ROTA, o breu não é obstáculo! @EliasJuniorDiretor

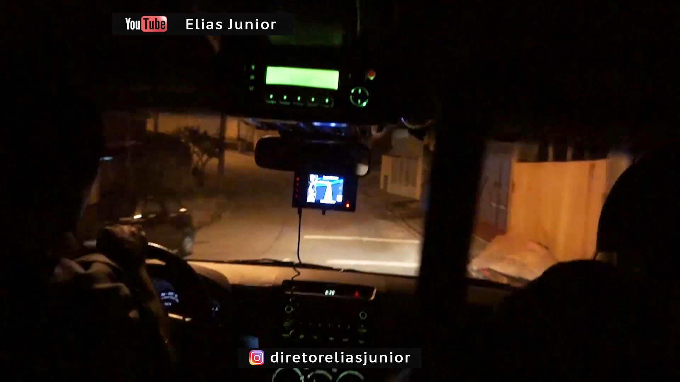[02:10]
Não, depois da... Depois da faz o S, né? É, depois faz o S, S, é um campo.
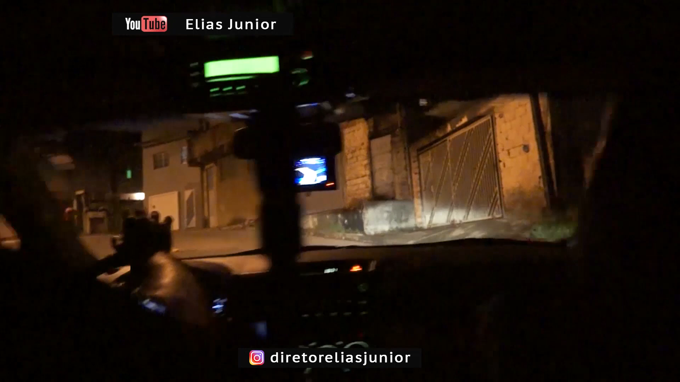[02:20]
Pode ser essa? Pode ser. Também não é. Só que dá pra ver o morro. É lá.
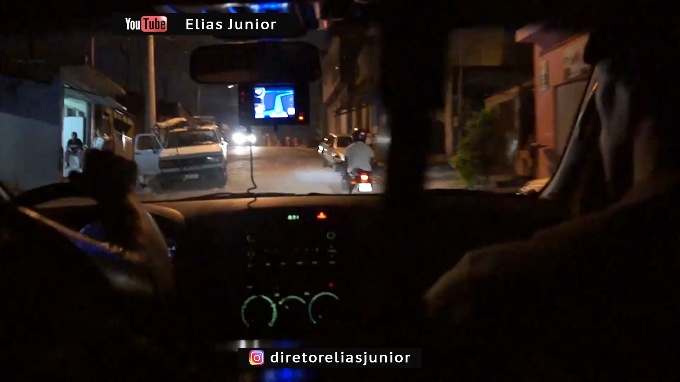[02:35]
É lá? É lá. Lá onde? Lá naquela primeira lá. Aqui no guia não tem essas todas aqui. Fala, mano. Aqui mesmo, pode subir. Pode subir, ó, o morro aqui. É esse morro aí. É? Que é rio? Bebi na moral, gente. Essa aqui, no meio da favela. Essa aqui, mano. Aqui, aqui, ó. Você vai entrar aí?